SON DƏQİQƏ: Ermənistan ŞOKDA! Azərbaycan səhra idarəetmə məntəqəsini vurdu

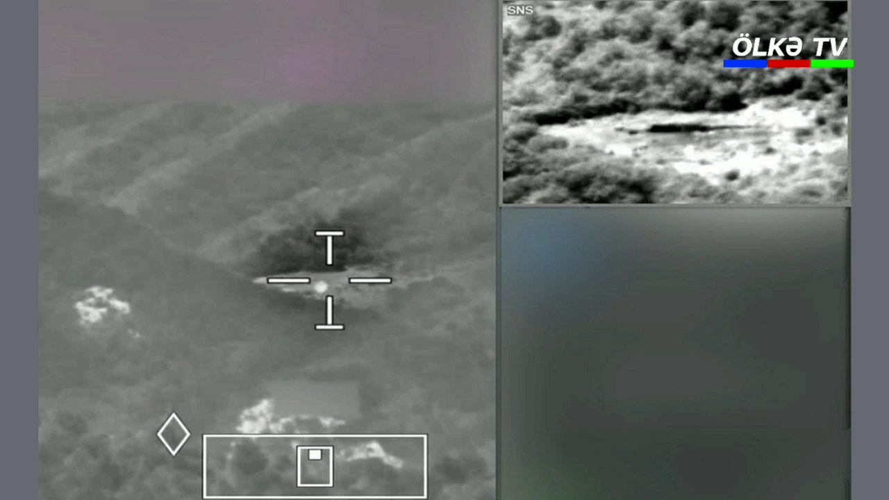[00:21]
Düşmənə qarşı görülən cəza tədbirləri nəticəsində Ermənistan silahlı qüvvələrinin bölmələrindən birinin səhra idarəetmə məntəqəsi bölmələrimizin dəqiq atəşi ilə məhv edilib. Xəbəri Müdafiə Nazirliyi yayıb.